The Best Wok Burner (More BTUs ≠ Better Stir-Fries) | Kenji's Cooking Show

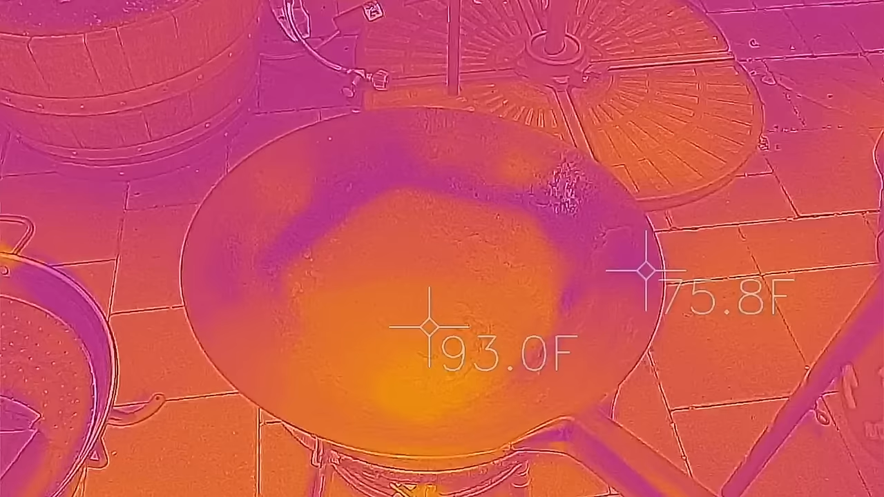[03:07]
With the power flamer, you can see that the heat builds up from the center of the wok.
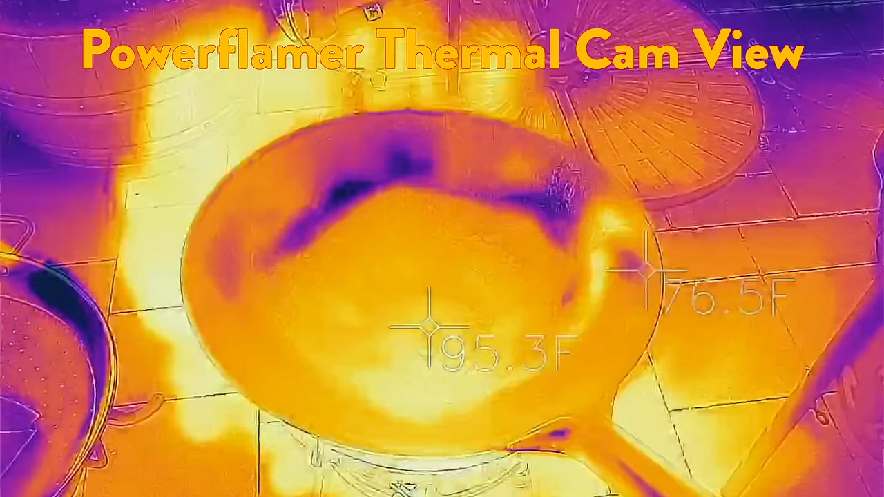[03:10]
The, the, the heat mainly is in the center and it builds up around the edges, which is what you want for controlled cooking.
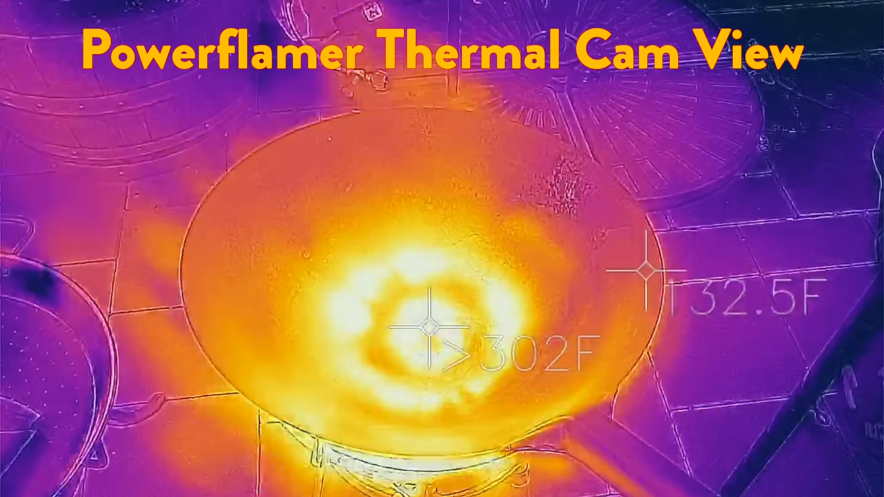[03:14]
Um, and then the wok hay comes from mainly from throwing the food through
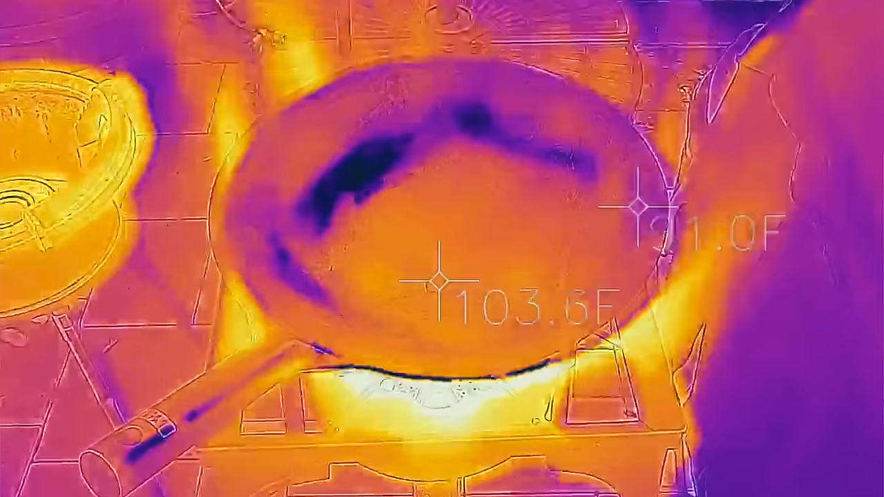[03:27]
On screen: spot 103.6°F
It's not concentrated in one place or another.
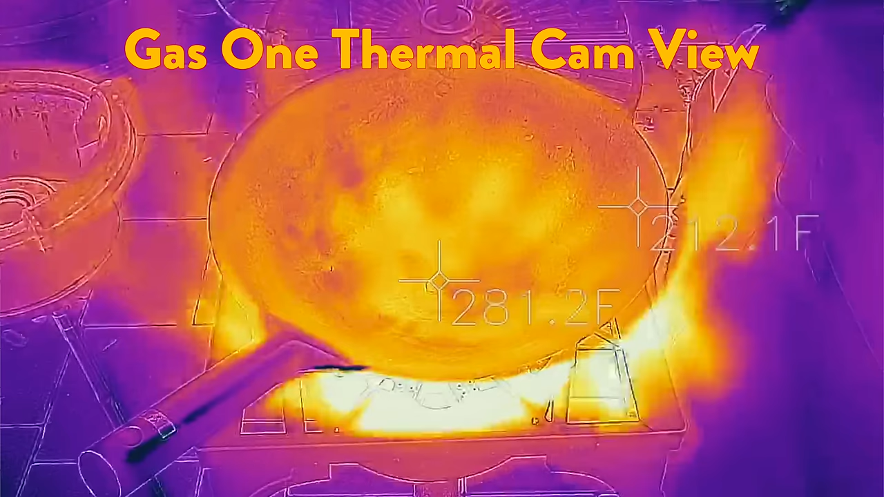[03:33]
Um, that is actually not ideal for wok cooking. That's the sort of inefficient way to cook and it's a, and it gives you a little bit less control over the heat that's going into your food.
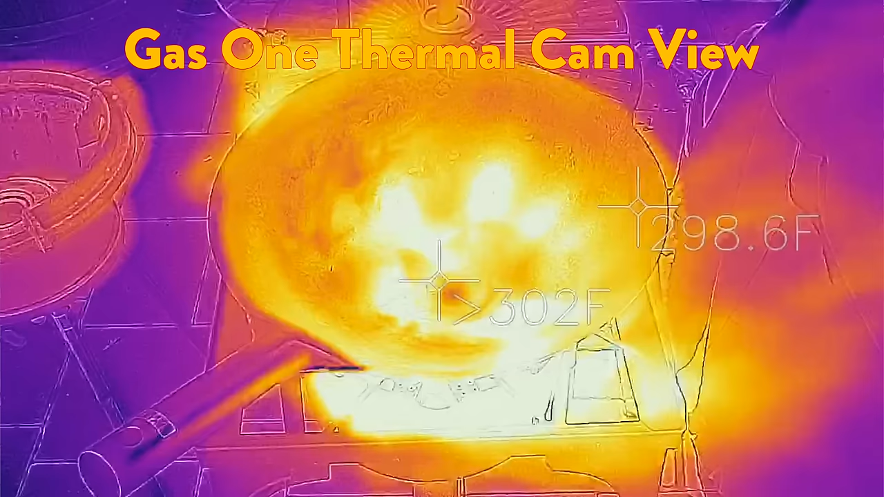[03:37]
So this is not a bad burner.